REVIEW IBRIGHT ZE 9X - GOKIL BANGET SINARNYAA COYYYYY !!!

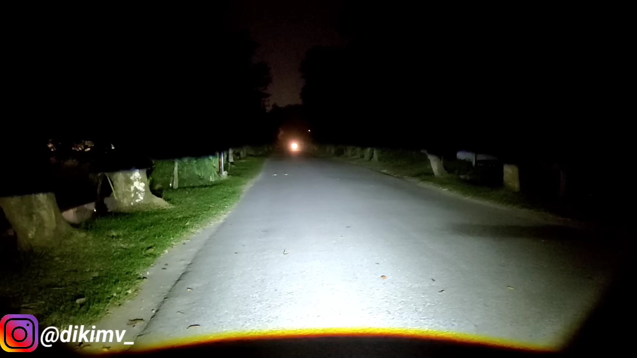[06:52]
Banyak banget Yang request Bang coba review Eyebreak ZA 9X Dan ternyata Memang Semewa ini Dan seterang ini Dari Eyebreak ZA 9X Cahayanya Bener-bener Seperti Biler asli Memang Ini Biler asli Biler X1 Yang disematkan Di dalam Lampu Jadi Merkusi ini Sangat-sangat Worth it Buat teman-teman Beli dengan harga 295 ribu Sangat-sangat Worth it Dibandingkan Teman-teman Memakai Demaker Karena menurutku Demaker Kurang terang Lebih enakan Pakai lampu ini Karena
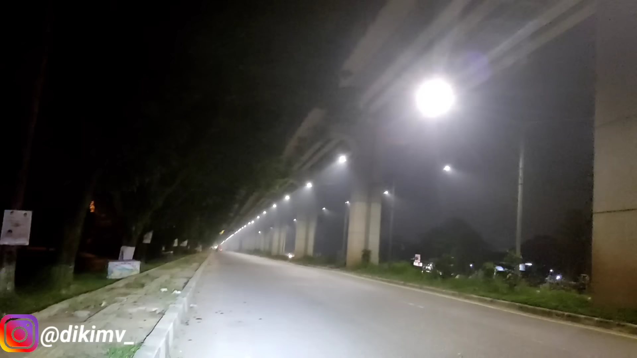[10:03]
Lihat Sinarnya Seterang Ini Dan Semewa Ini Ini Harganya 295.000 Wajar Banget Kalau Sudah 1000 Piece Terjual Karena Memang Sepaket Tinggal Pasang Eyebrack ZE9X Bener Sekeren Ini Cut Off Teman Teman Teman Di Tembakan Di Tiang LRT Ini Sinarnya Semewa Kalau Dibandingkan Lampu Motor Teman Teman Bisa Bandingkan Motor Motor Yang Lewat Di Sebelah Diki Teman
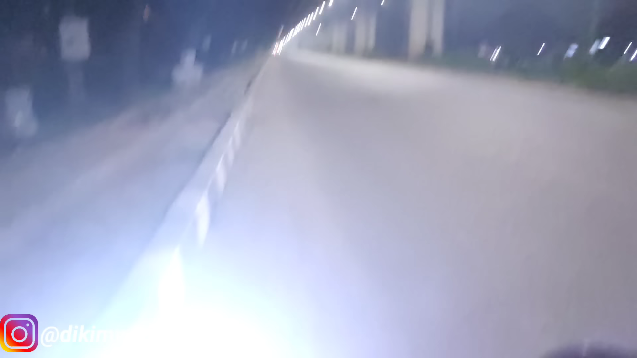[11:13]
Pasang Dan Sudah Sepaket Dapat Semuanya Serot Dan Devil Eye Jadi Super Mantap Cahanya Diaselkan Dari Eyebrack ZE9X Ini Dan Ini Sangat Worth It Worth Worth To Buy